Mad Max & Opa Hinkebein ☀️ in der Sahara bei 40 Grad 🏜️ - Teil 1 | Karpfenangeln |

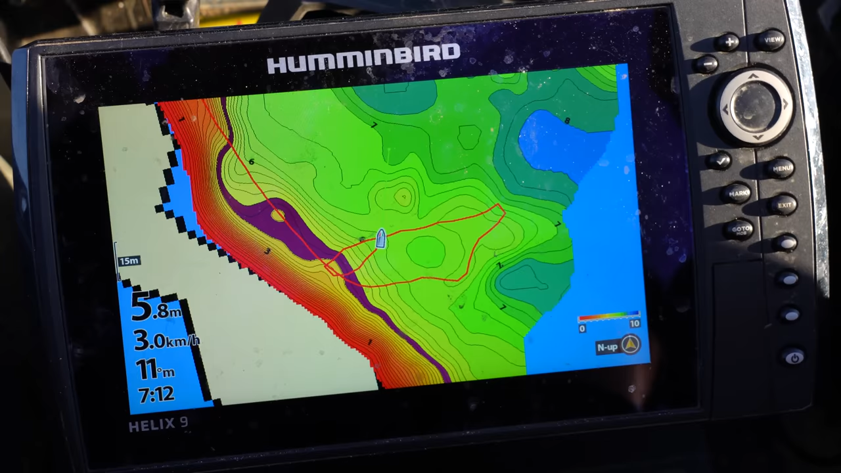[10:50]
On screen: speed 3.0 km/h
Guck mal, jetzt geht's runter und hier haben wir immer geangelt. Siehst du das? Jetzt geht's runter auf 6 Meter. Das war nur ein Meter tiefer früher. So, hier sieht man, Plateau ist gefunden. Wie vom Max vermutet, ist es mitten draußen.
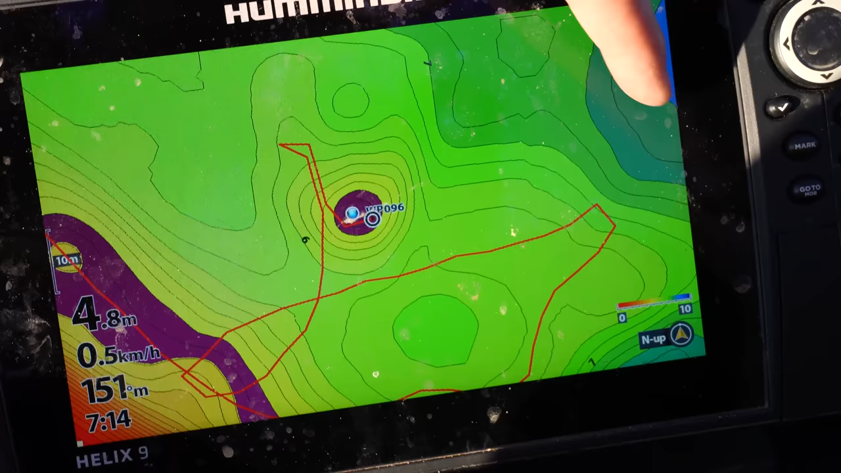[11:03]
On screen: depth 4.8 m, speed 0.5 km/h
Uferkante, Plateau und rundherum wird es tiefer. Ne? Zwischen, und wir füttern jetzt hier um das Plateau und oben drauf.